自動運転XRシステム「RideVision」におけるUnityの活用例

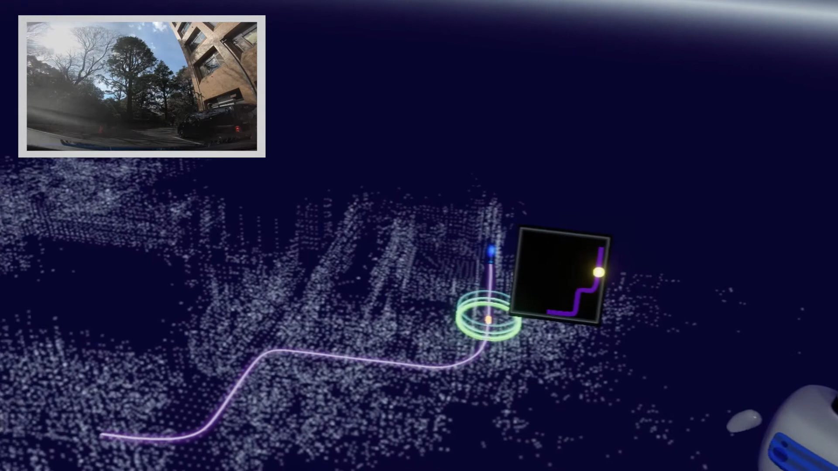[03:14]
そしてこれから、こーんなルートに沿って目的地まで自動運転していきます。
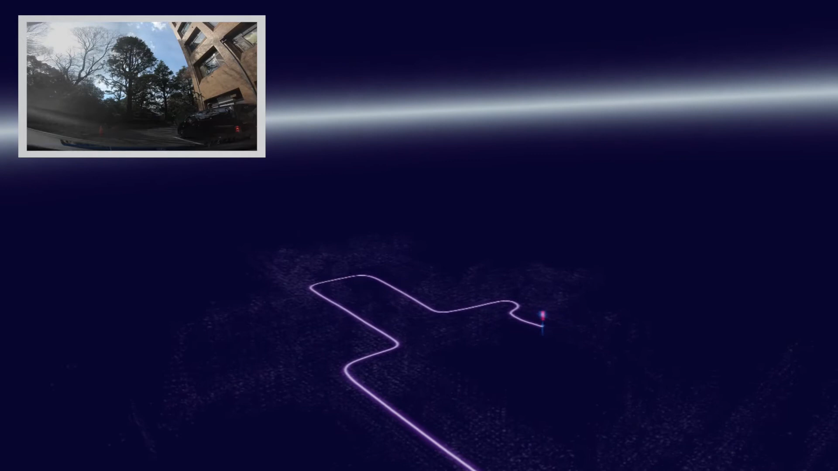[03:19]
ここからは、新感覚の観光体験をお届けしていきます。